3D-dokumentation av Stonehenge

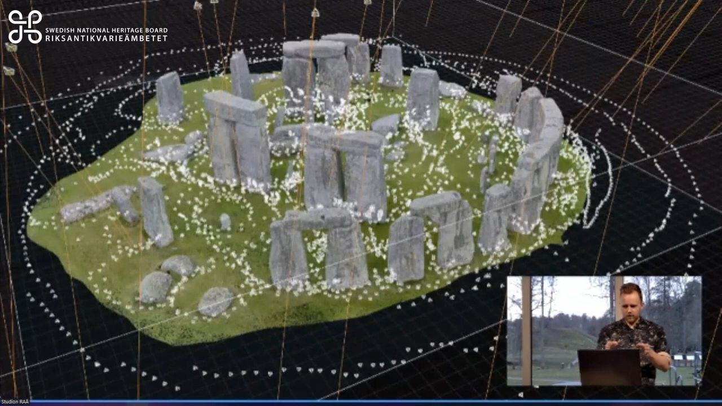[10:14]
Det yttersta lagret där av vita små prickar. Varje liten sån där vit triangel ni kan se i den här bilden är ett foto. Så varje sån triangel det är att jag eller Oliver har stått just där med ett stativ och tagit en bild.
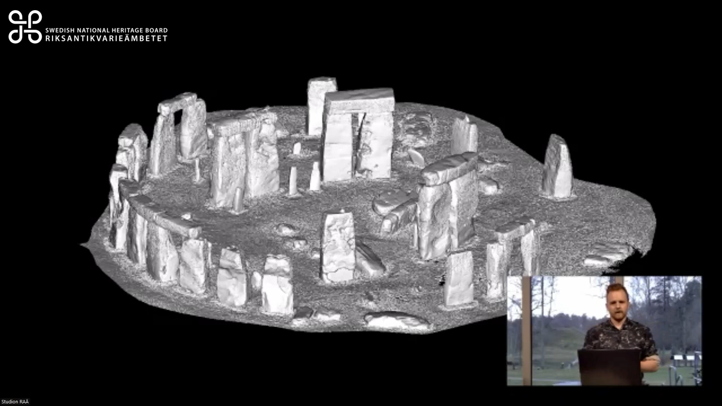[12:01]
Så till slut när vi har matat in allting, då har Carl Fredrik och CF också suttit och städat bort massa skräp som uppstår i 3D. För exempelvis när jag och Oliver har gått runt och fotat och tagit massa bilder kan det ju dyka upp ett grästrå.